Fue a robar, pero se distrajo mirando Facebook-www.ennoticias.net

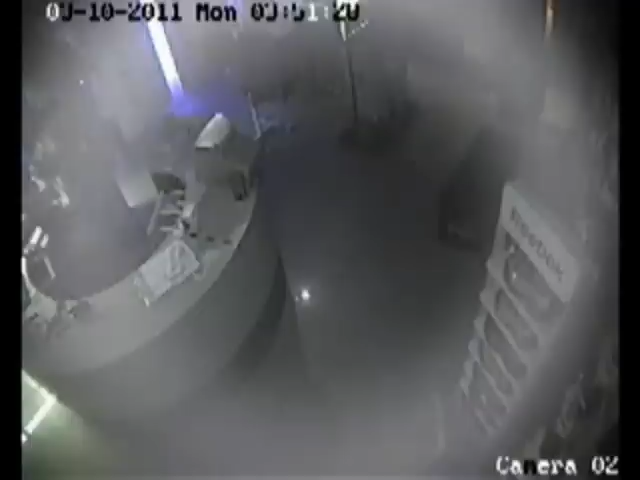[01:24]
Repito, estos están metros del edificio de las Fiscalías Penales de La Plata, una zona muy custodiada. Se sintió muy cómodo, ¿no? Pensó que el negocio era propio. Ahí está, fíjense cómo se prueba borritos.